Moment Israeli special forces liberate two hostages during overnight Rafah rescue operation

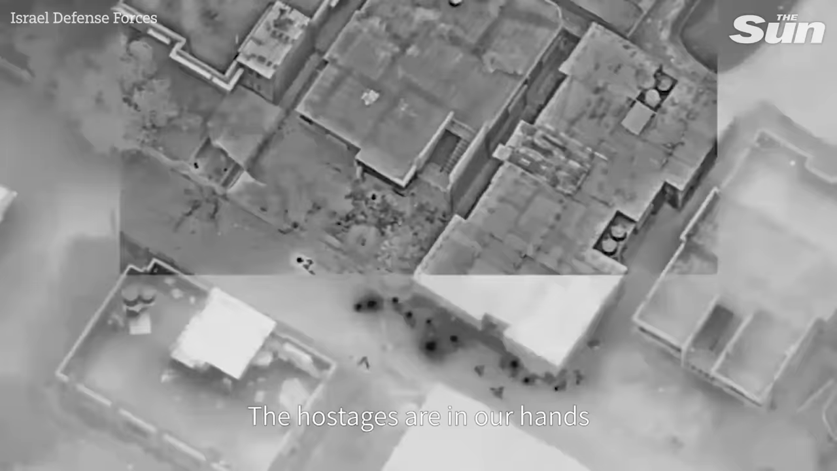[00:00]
תחשיתי בידינו, יש ירי על הכוח
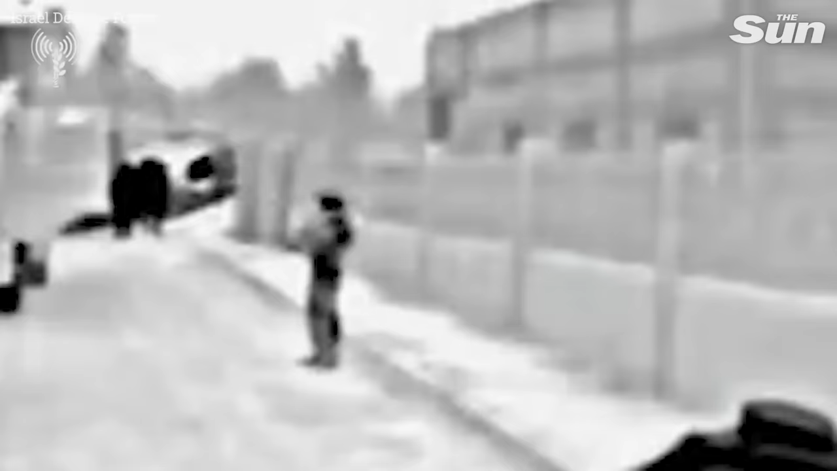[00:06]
הכוח התחיל תנועה לציר הכוח מקפני החוצה